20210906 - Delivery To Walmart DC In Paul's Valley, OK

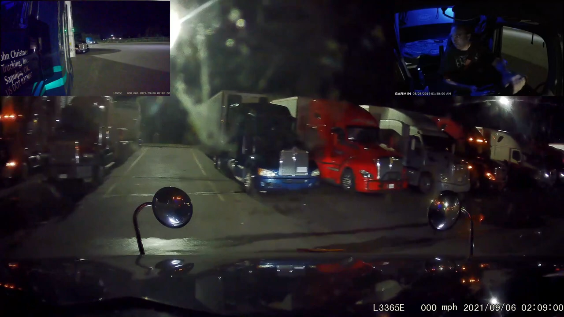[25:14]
get over there, dock in, and then get back out, and in it. Turn the headlights off, because you see this guy up here in front of me trying to back into a spot, and I'm pointing at him.
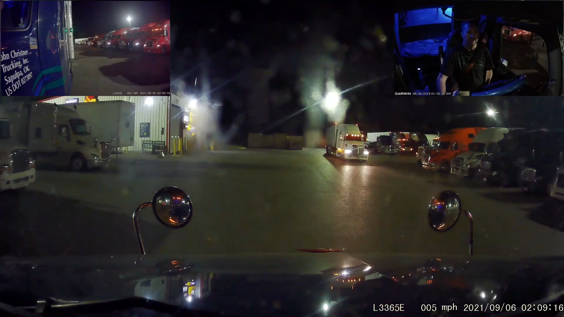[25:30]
And I stay out of the way so he can do his, so he has room for his, it's a lot of steering then. Kind of overkill, I think. Okay, he's just, you know, straight backs well enough, I guess.
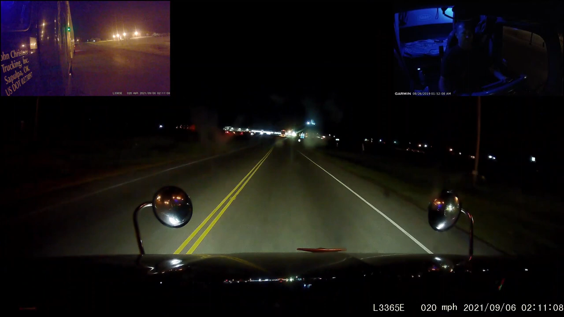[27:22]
Side, as soon as I'm across, will be the casino. There's a little bit of truck parking there. What are you doing, truck?
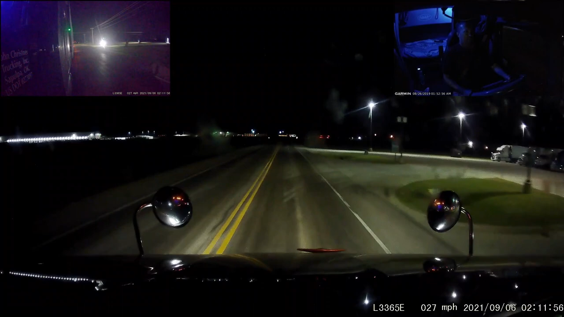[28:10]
Number of trucks trying to get in there, which kind of makes me wonder how expeditiously the guards are getting people in. This guy going to cross, or is he leaving?
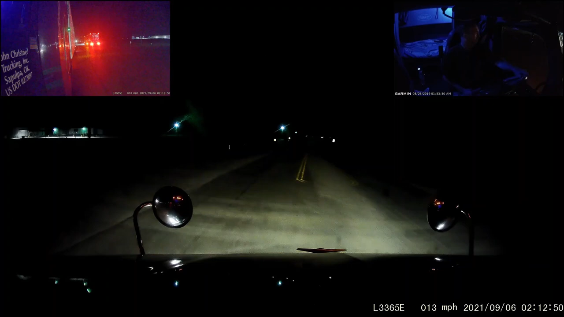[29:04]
Alright, so yeah, there's room for me to get out of the street, so another JCT.
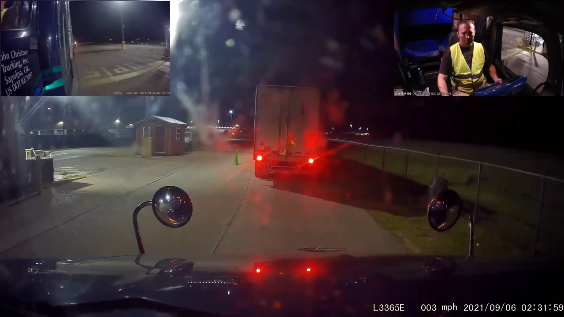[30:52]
Does he have his lights on? I'm gonna have to let him know his it's. This thing is intermittent. Come on. Balancing. Can't turn my freaking CB back on and get the volume adjusted because the damn bouncing.
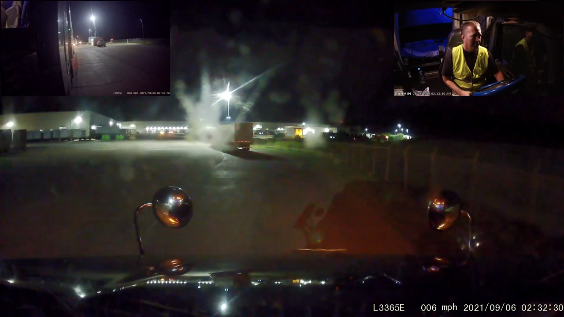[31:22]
Yeah, he's gonna need to shim that trailer. Look how much it's, that's one of those he's probably noticing, probably, even if he pre-tripped it, it probably looked like it was fine. But then he goes to drive it, the bouncing around might be just enough to loosen it.
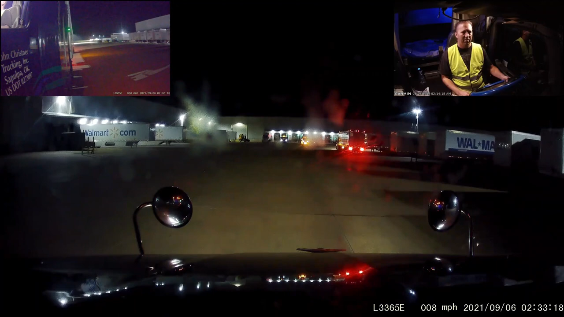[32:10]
Why is he coming up like that? Kind of makes me think he doesn't have a doctor assignment yet. Yeah. Normally just be going straight up. Who is that? 4034, eh?